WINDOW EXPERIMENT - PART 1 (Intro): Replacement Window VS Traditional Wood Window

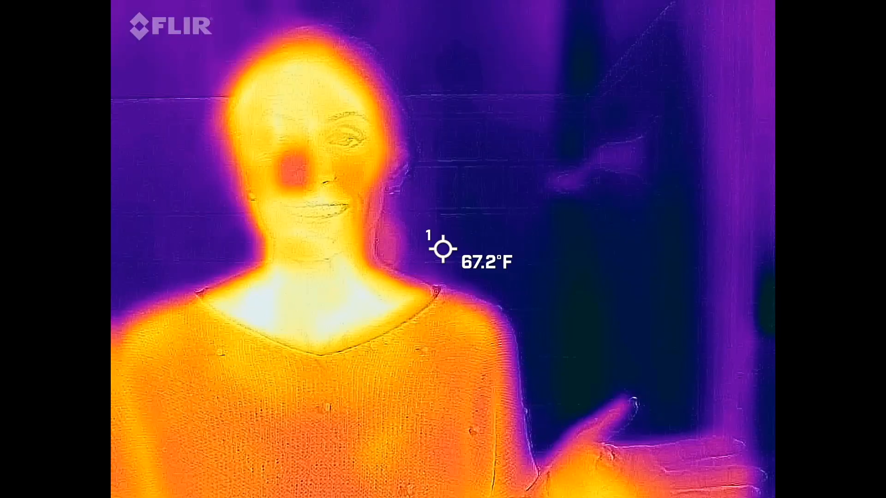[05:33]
On screen: spot 67.2°F
Check it out. I haven't moved. I'm standing here and this is that window.
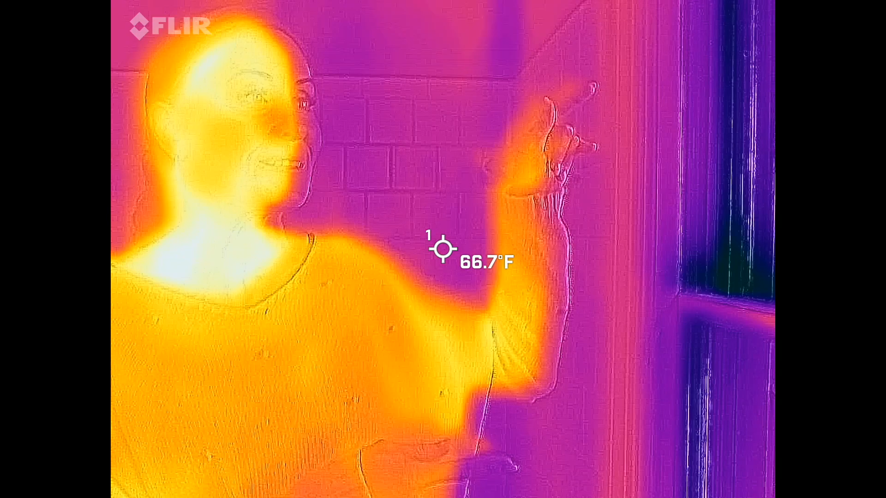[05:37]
On screen: spot 66.7°F
How cool is this thing?